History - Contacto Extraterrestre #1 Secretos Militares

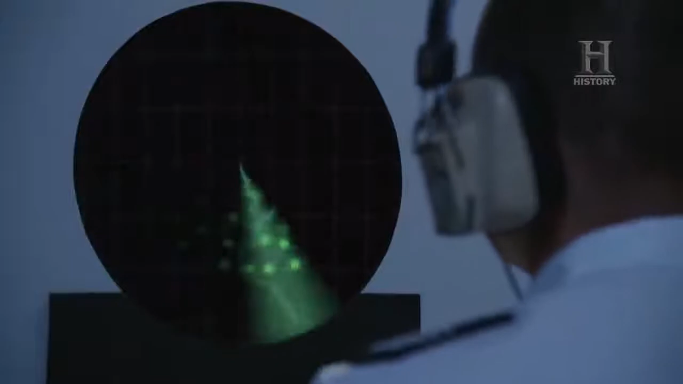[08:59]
El capitán Brizola debía despegar inmediatamente para intentar alcanzar a los objetos y establecer la naturaleza del fenómeno que se encontraba violando el espacio aéreo del Brasil.
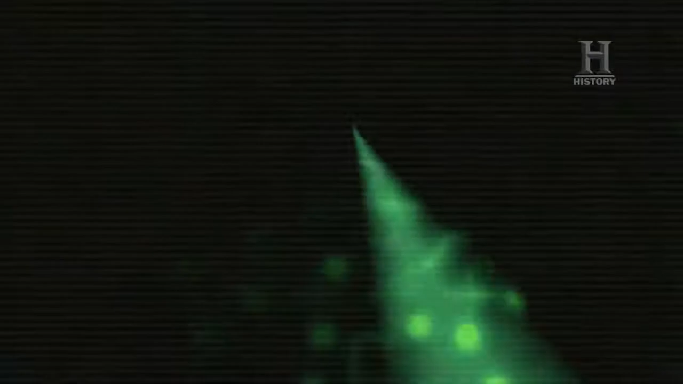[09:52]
Informé a Brasilia sobre la posición de la luz y me confirmaron que era un contacto que tenían en el radar. me orientó en dirección a esa luz.